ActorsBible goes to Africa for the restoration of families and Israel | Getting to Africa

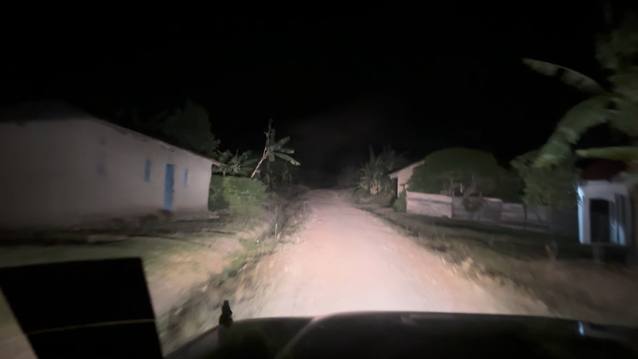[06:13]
So it's 2.40 in the morning and we have about an hour and 40 minutes still to go and we're kind of being taken down some pretty rough roads.
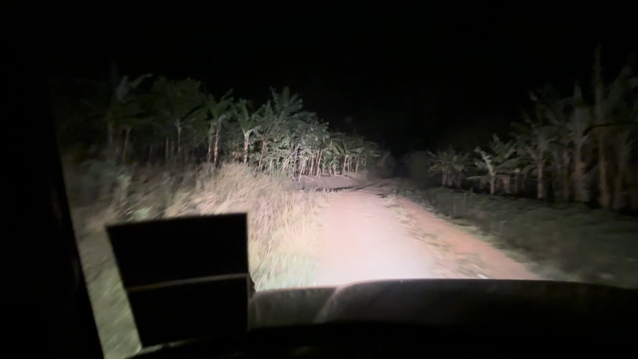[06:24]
So Abba, will you just ask for your grace to find the right main road?
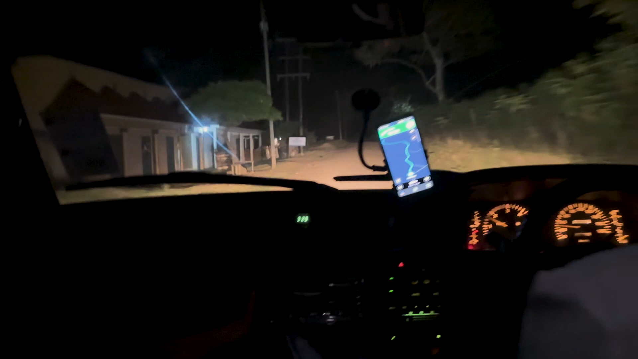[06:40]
we are on dirt roads in western Uganda western Uganda at 3.29 in the morning. Um, I don't know what that is in, um, army time, but... No, it's 3.30 in the morning. Okay. Um, this GPS has been weird, um, but we've been pushing through and finding the roads, asking people,